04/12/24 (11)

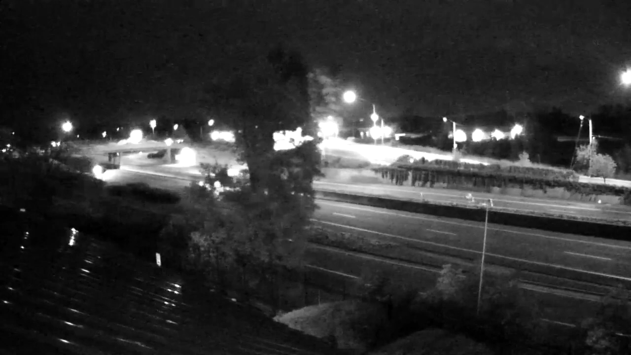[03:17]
This is a live look along Highway 44 as you come into downtown Redding from the rooftop camera here at krcr. It's kind of still spitzing a little bit out there.